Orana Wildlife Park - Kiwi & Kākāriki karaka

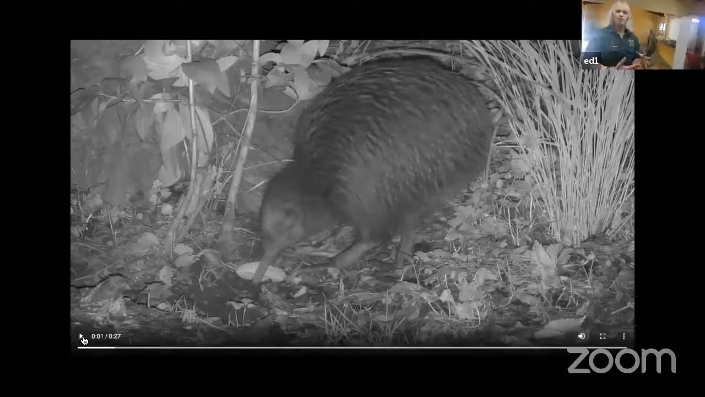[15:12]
And because they're nocturnal, you'll be able to see Paru from one of our infrared cameras. So if you just have a quick look there, can you see him fossicking around? Yeah.